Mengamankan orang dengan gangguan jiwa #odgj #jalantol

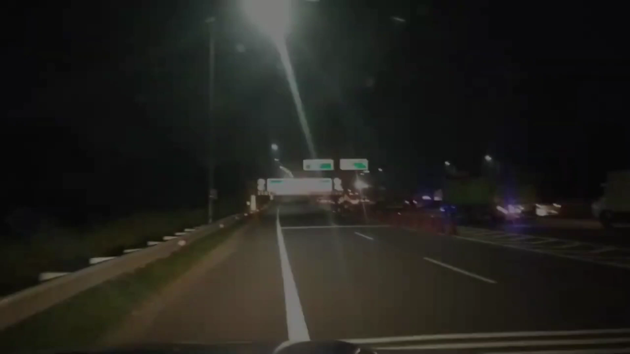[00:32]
Oke, Brother Brother, kita kejar Orang gila Atau orang linglung Kita berapat Kita cari
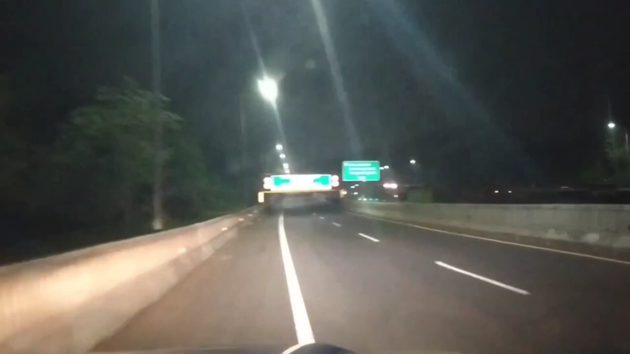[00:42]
Nah, Brother Brother di depan tuh Orangnya lagi berjalan Ntar kita tanya dulu ya Oke Tari
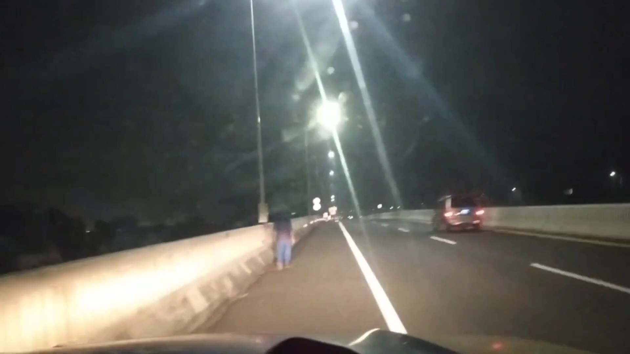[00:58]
kita sangat seseluruh deh Biar enak kita seseluruh nih
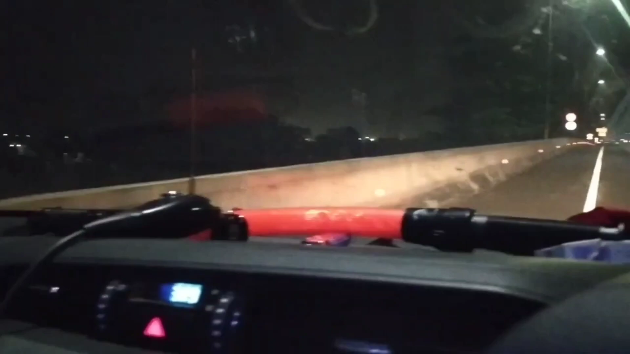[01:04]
Tuh kan Oh, ternyata infonya tadi di 46 Ternyata 47 Oke Kita samperin dulu ya Kita turun kendaraan Kita samperin
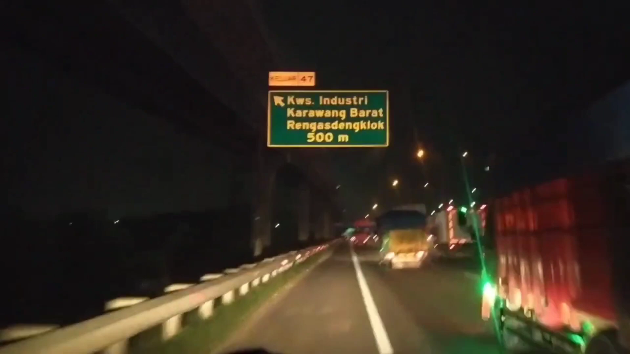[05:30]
Daripada dia di jalan tol Terseruduk Mobil Kita Keluarkan di Kerawang Barat
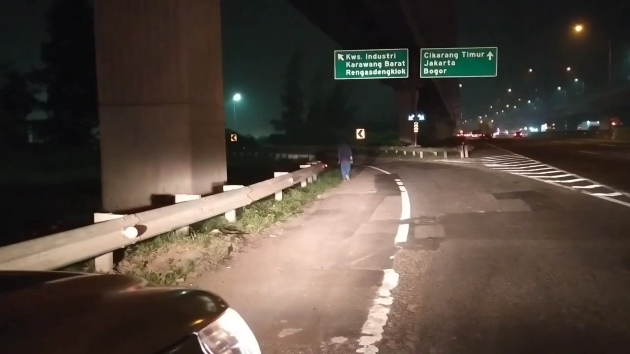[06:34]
Diturunin Di sini aja Yang penting Dia bisa keluar dari tol Mengingat Kita Lagi pump Lagi pump Portal Ditinggalin Kita mundur aja Cuma Satu kiloan Oke terima kasih Brother-brother Selamat pagi Salam sejahtera Selamat pagi Selamat pagi